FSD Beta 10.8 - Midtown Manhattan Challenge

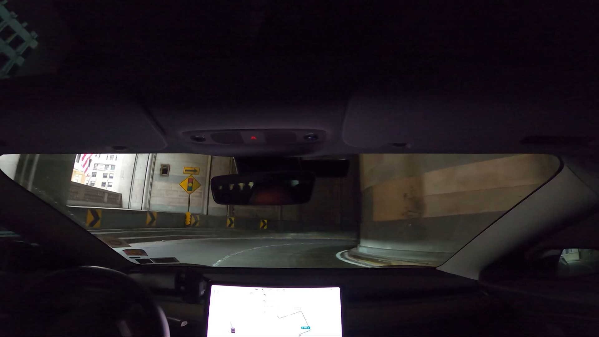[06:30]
Woo. This is a nice windy road here. Oh. Okay. Nice and dark. It's dark road. You like darkness. Oh. Okay.